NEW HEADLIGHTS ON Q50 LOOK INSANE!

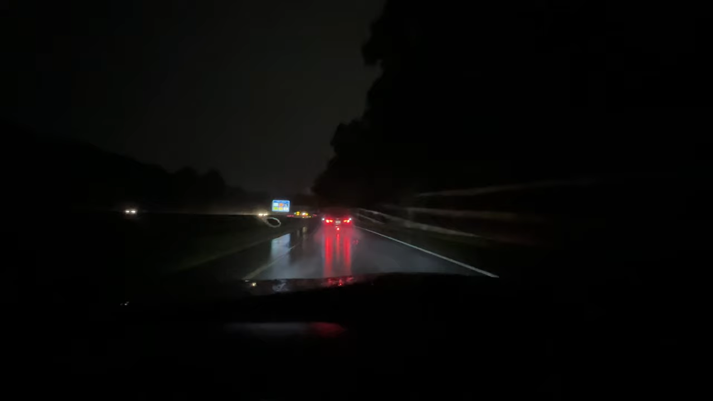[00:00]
like night cruises. Night cruises in the rain. What? Kind of low-key, kind of scary.